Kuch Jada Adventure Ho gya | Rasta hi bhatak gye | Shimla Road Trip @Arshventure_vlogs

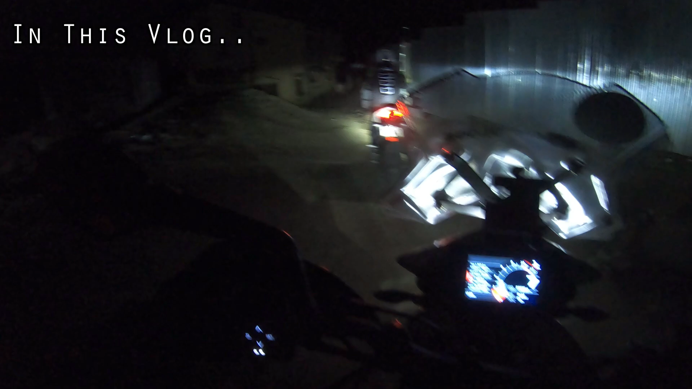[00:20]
लगता है हम न, गलत जगह एंट्री कर ली है,
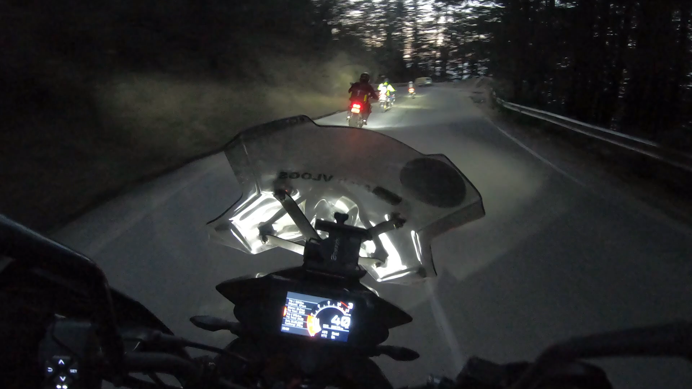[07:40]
अभिशेक भाई के सर में दर्द हो रहा है, थोगी ठंड लग रही है,
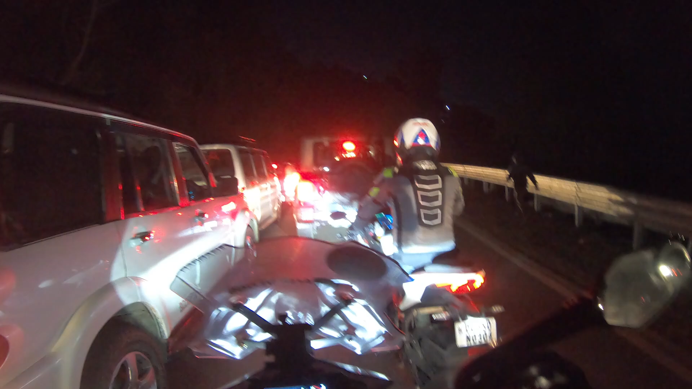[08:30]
बहुत लंबा ट्राफिक है, कितने दूब का होगा,
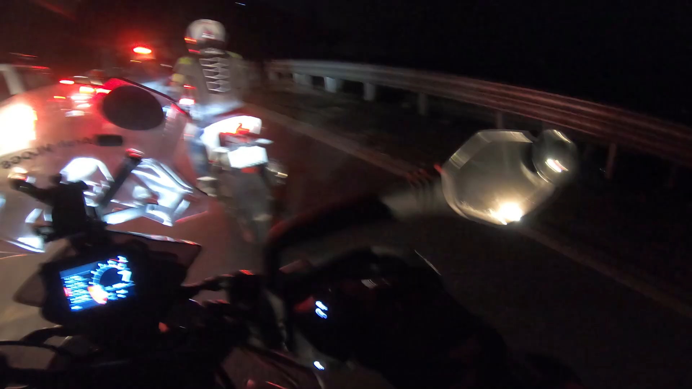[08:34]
कितना दिखार है ट्राफिक,
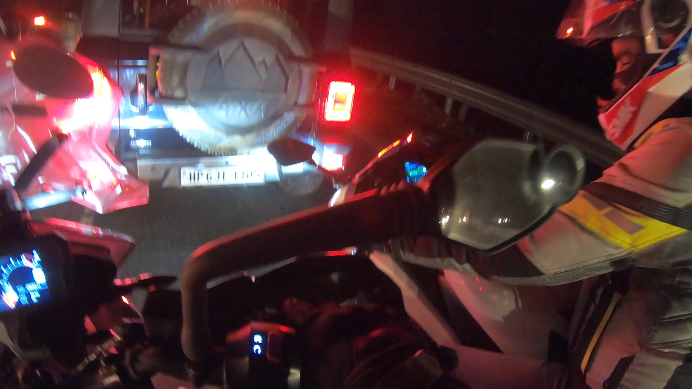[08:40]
अज ज्यादा भी रही है, बस यह आगे टर्म तक होगा,
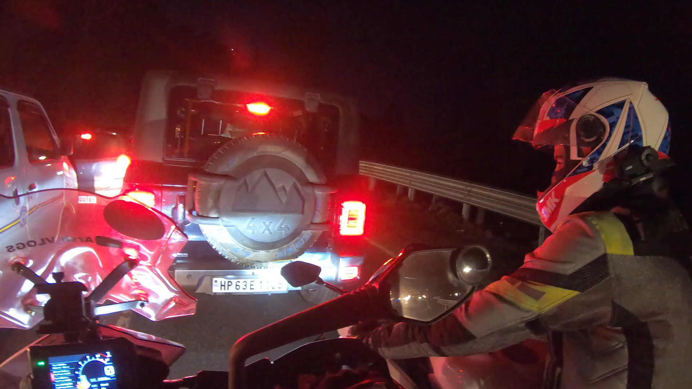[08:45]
जहां तक भी है, बीचे चेकिंग चल रही थी, पुलिस वालों ना रोप रखा था,
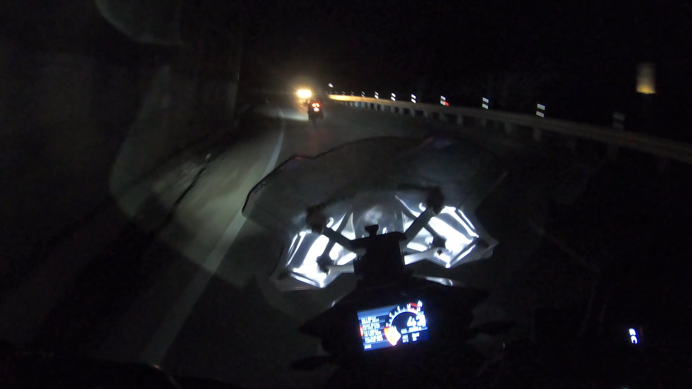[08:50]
इसले वो ट्राफिक रहे है, एक एक करके कार को निकाल रहे है, पतारी किसी की चेकिंग चल रही है,
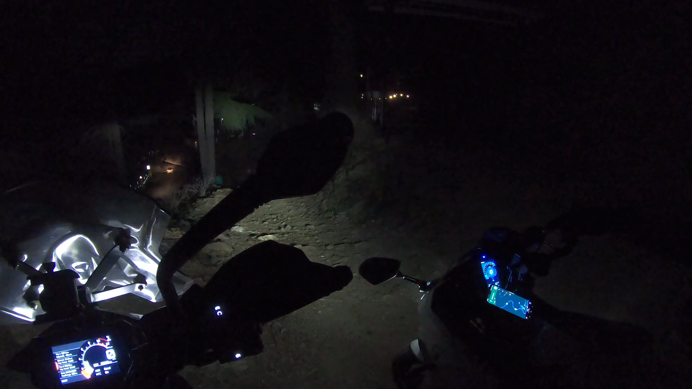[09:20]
नहीं नहीं नहीं पहुत अच्छी रोट थी,
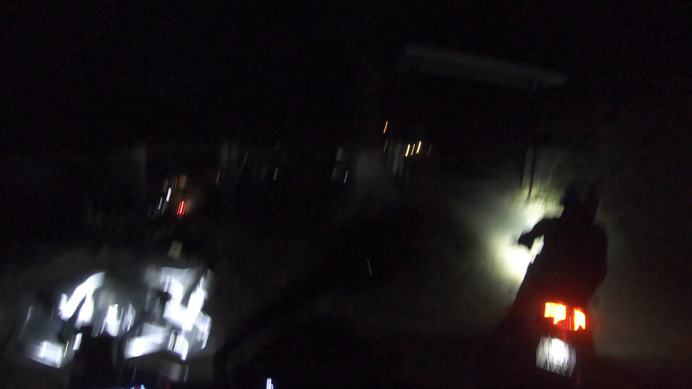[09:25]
लगता है हम गलत जगह एंट्री कर लिए,
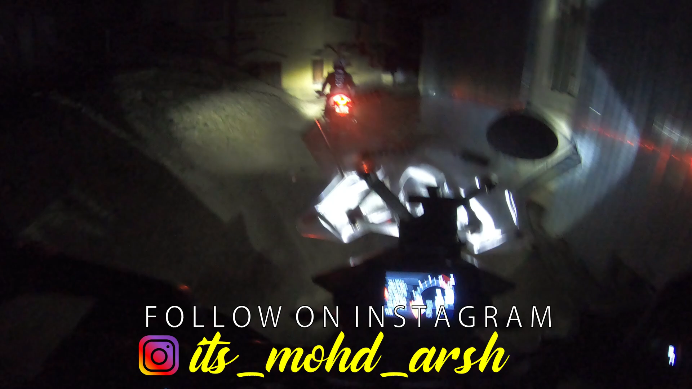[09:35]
अब हम चाहँ रहे हैं, क्योंकि जब हम आये थे,
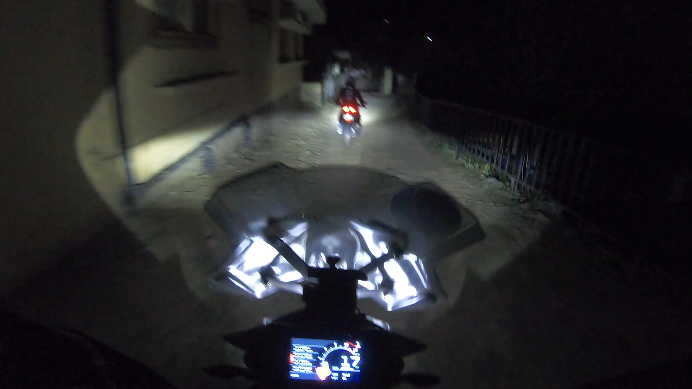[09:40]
अपने कोटे से वह ऐसा रोट नहीं था, कि शाय किसी की प्राइवेट प्रोपर्टी है,
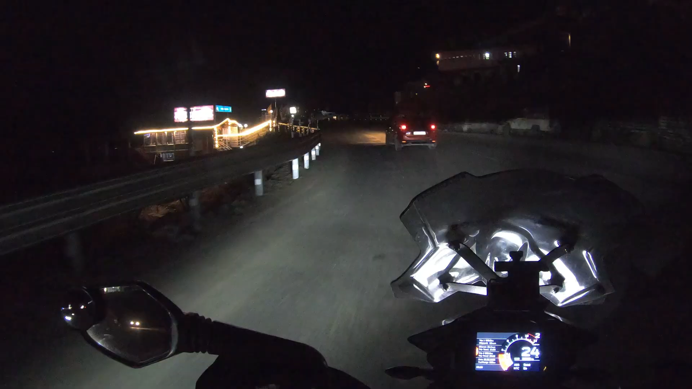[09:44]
अभी लगता हम रास्ता भूल चुके है,
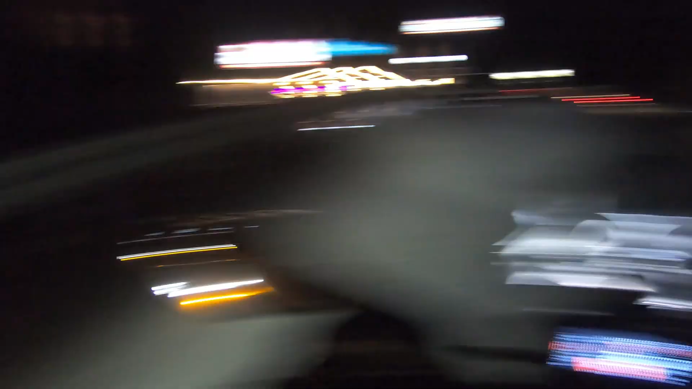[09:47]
कोई और रास्ता है, हम आगे हैं,
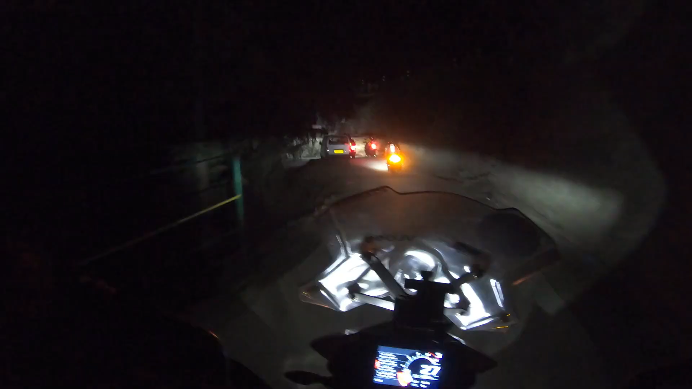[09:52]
तो हम आगे हैं, सही ड्रेक पे, सही रूट पे,
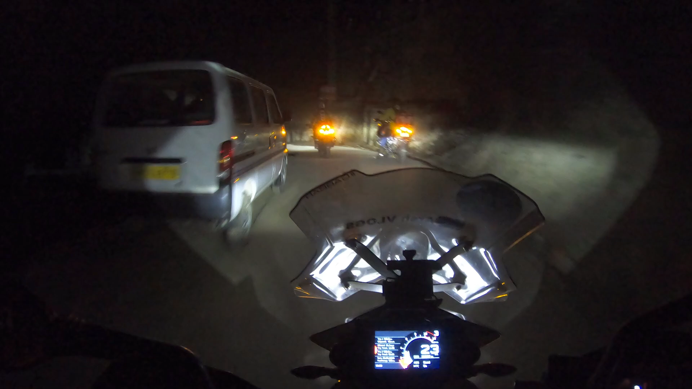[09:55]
यही रोट था या,
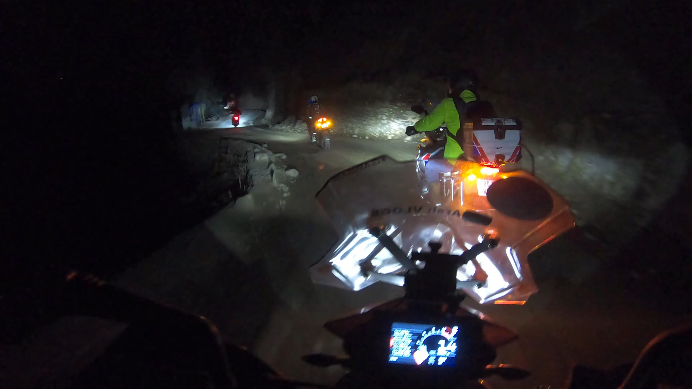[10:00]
एक नम कंदा अंधीरा है, इस रोट पर कोई हाई नहीं रहा है, और हम चले जा रहे हैं, यहां से वैसे हैं तो ज्यादा दूर नहीं,